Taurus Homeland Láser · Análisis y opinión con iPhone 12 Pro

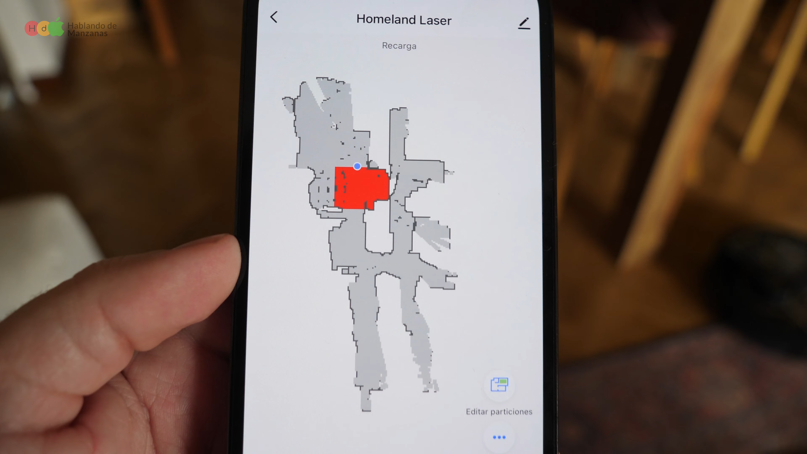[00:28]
que será el sistema encargado de medir la distancia con objetos cuando se esté realizando la limpieza. Sistema que también permite dibujar un mapa de limpieza de nuestro domicilio, que podemos ir viendo en tiempo real en la aplicación gratuita de iOS. En uno de los laterales encontraremos un botón de encendido y apagado del robot.